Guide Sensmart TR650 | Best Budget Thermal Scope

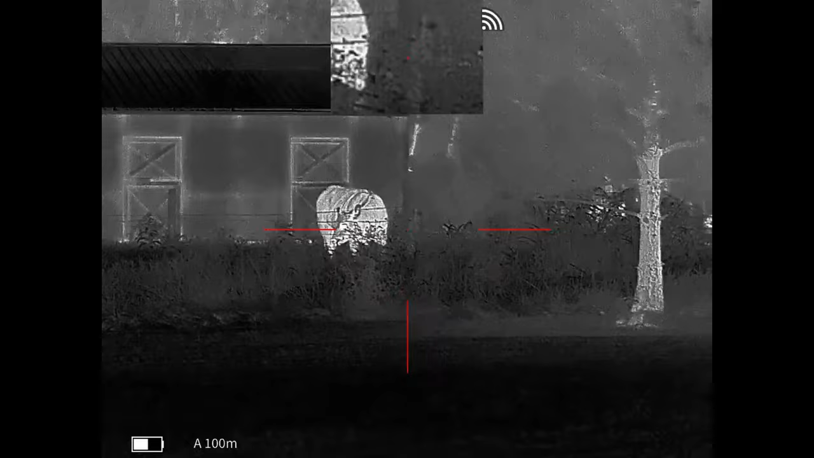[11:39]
Back to white hot. Let's take a look at this tower. And zoom in on it.
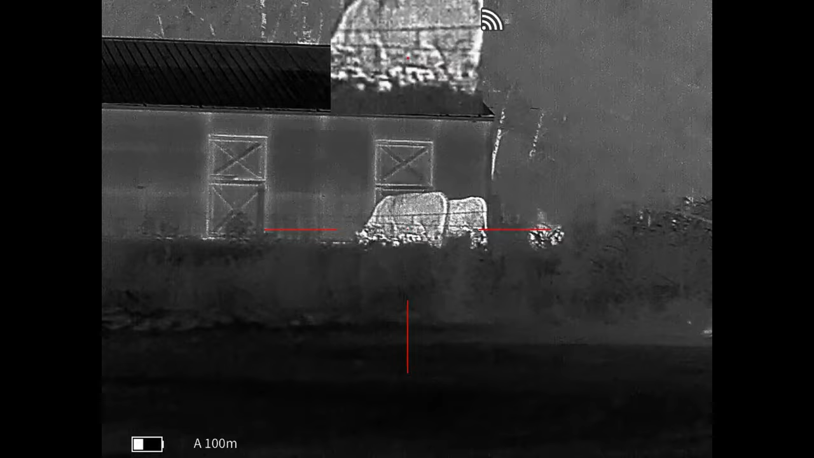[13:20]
Put this baby through its paces. Pretty awesome unit.
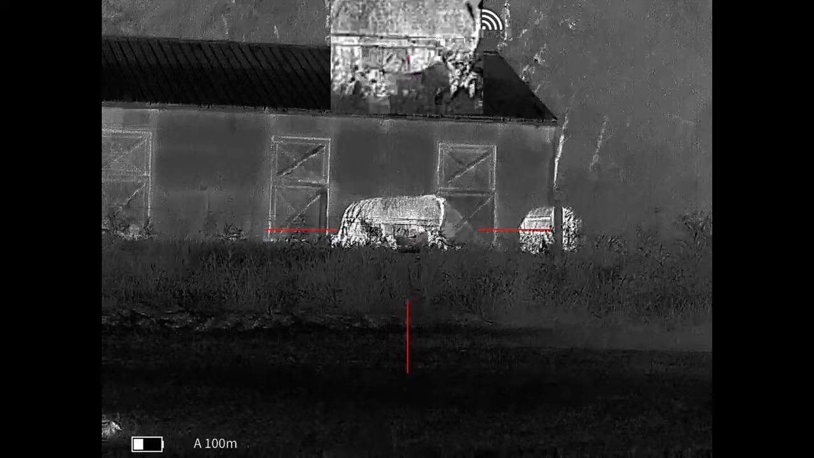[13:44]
So, as you can see there, guys, this thing has been an awesome thermal optic so far.